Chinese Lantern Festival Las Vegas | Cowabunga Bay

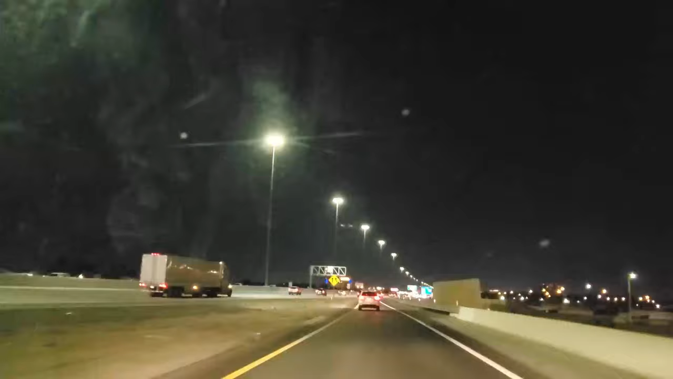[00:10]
hello everyone we haven't filmed for a while due to family circumstances but we are back for excuse me hope in the twins videos right now we are going to Henderson south of Las Vegas we are going to Cowabunga it's usually a water park but they are having a light show so it's their last day so we figured that we should check it out before
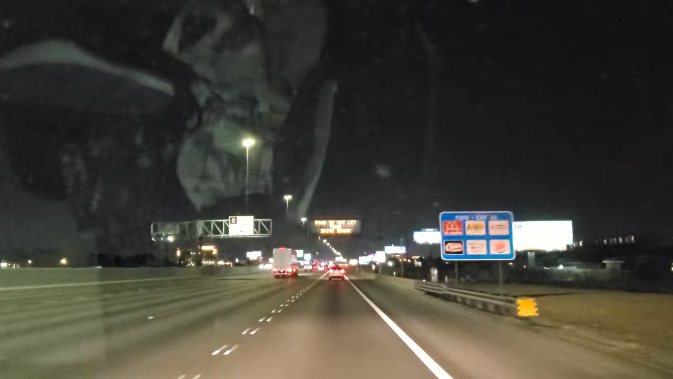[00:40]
it's gone now up ahead you may be able to see the strip area as we get on 215 south on the way to Henderson we apologize for the dirty window yeah but hopefully you can see it enough where the lights are really really nice to see if you have not been to Vegas anyway it takes around
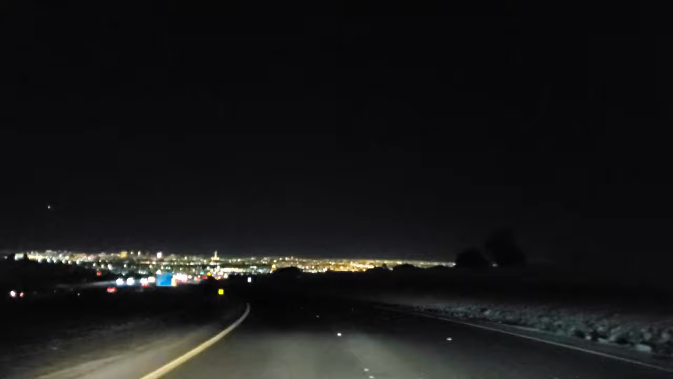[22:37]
it was a good thing that we missed the exit and we have a better view for the whole Las Vegas area here um coming from 95 here we're going west uh it's actually uh if you heard uh Laughlin area that would be coming from Laughlin and Buller city here and if you see there it is the Las Vegas area the little nice scenery um